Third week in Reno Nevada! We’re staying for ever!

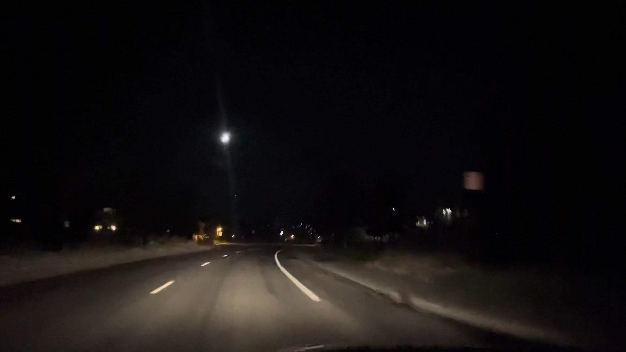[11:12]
another thing about reno nevada i don't know if it's just where we live because it's like all up and coming but it is dark out here you guys i know the phone grabs as much light as it can but it's dark like there's not a lot of like street lights and if they are they're yellow and
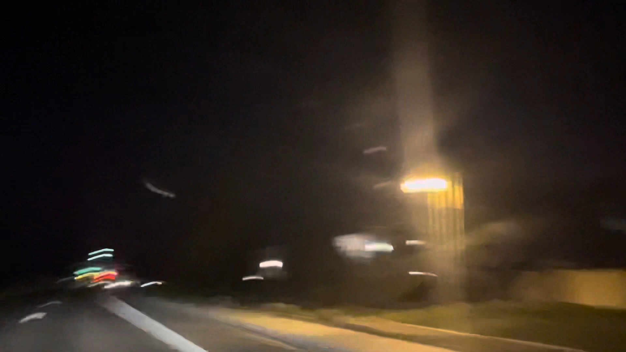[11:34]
dull but right here pitch black it's it's just another thing about reno nevada but like i said i don't know if it's just where we live but if we
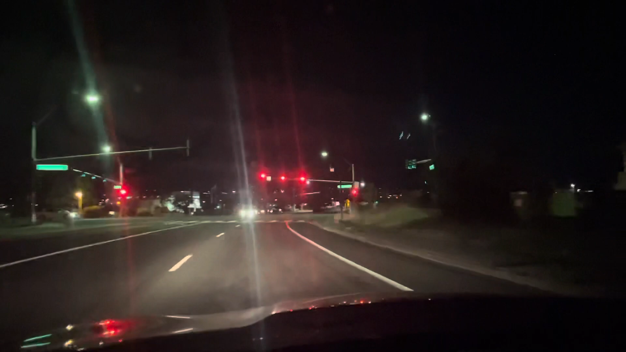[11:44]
go like to sparks nevada um there's lights everywhere because sparks has like a bunch of um like you know like little malls and stuff like that but but yeah it's it's another thing about where we live pretty dark
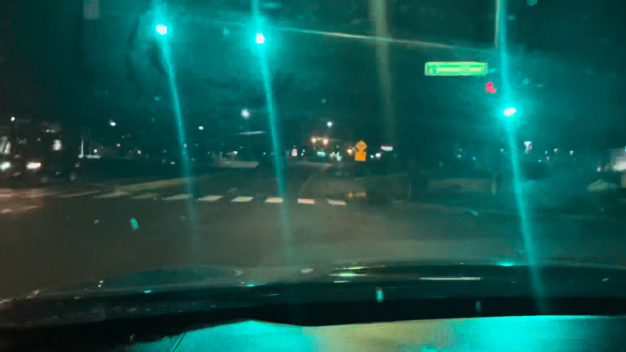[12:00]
and we gotta drive careful because there's wild horses around here